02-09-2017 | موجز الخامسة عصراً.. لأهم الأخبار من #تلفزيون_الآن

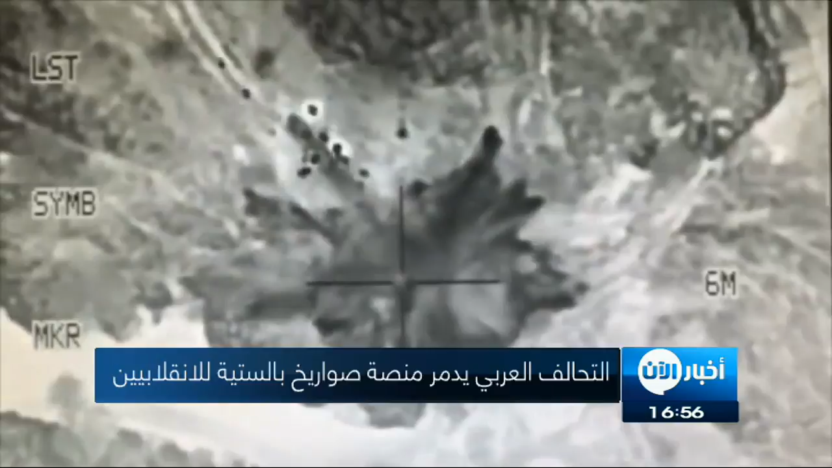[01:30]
المحاذية للحدود السعودية وأدت تلك الضربات أيضا إلى تدمير أليات حربية للميليشيات